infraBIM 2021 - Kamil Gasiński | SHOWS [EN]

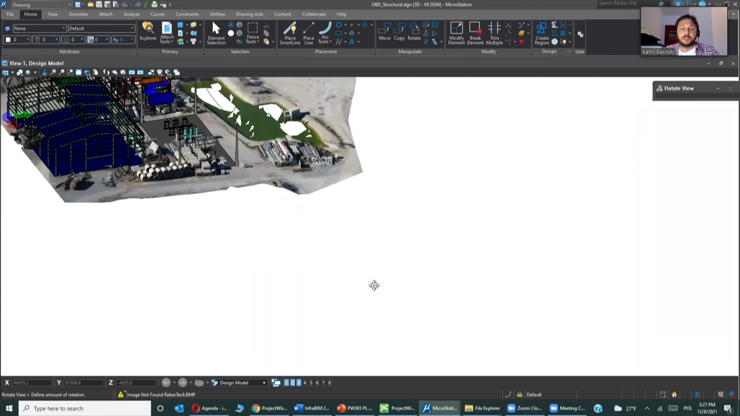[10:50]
reviewing, if somebody put in a model for verification, for checking,
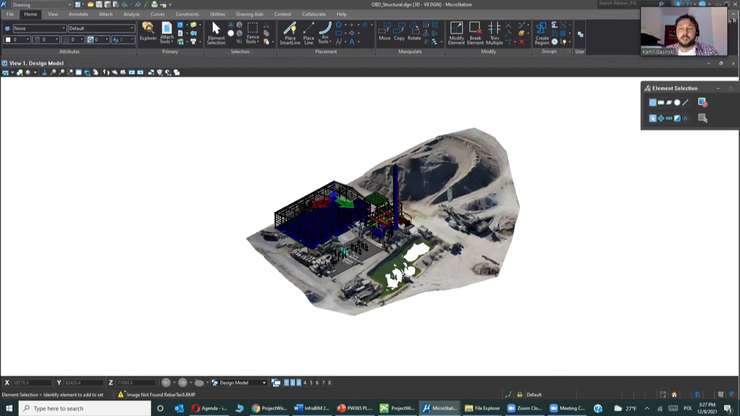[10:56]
we can actually look at this, see this file and work on it. So now I'm switching it off.